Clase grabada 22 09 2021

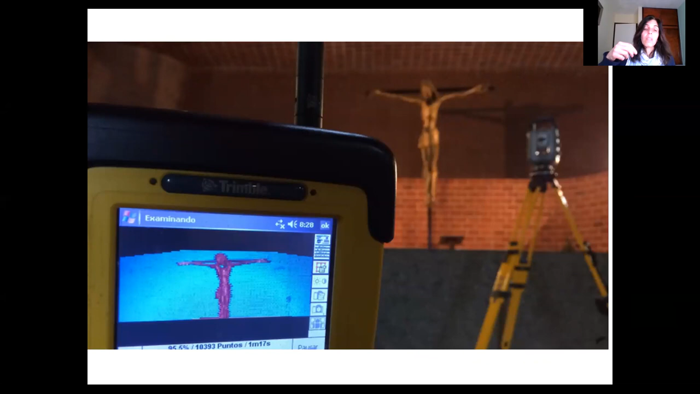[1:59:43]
elementos significativos como el Cristo, obra de Yepes, que está incluido dentro del acervo de la iglesia. Así que lo escanearon por adentro, lo escanearon por afuera, ¿verdad?
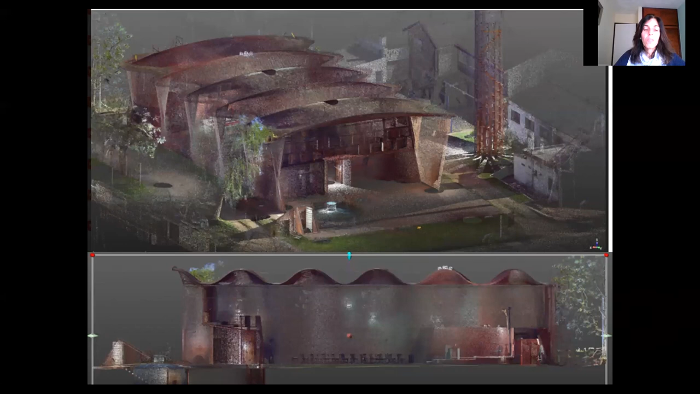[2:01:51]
Algo que no nos animamos a hacer cateando, porque no la queríamos horadar totalmente, lo pudimos hacer después corroborando los datos con la información técnica que nos proporcionó este modelo tridimensional. Aquí ven algunas imágenes de cuando fuimos destapando. Acá tienen el ticholo de 8 bocas, ¿verdad?